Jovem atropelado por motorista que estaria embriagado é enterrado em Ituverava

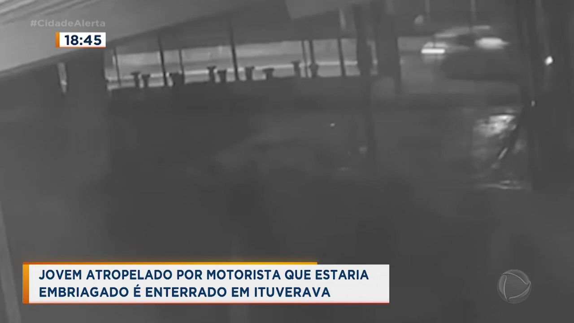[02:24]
Segundo a família, seria esse o veículo de Ricardo. A moto de Wesley estava estacionada bem aqui, fora do alcance das câmeras de segurança.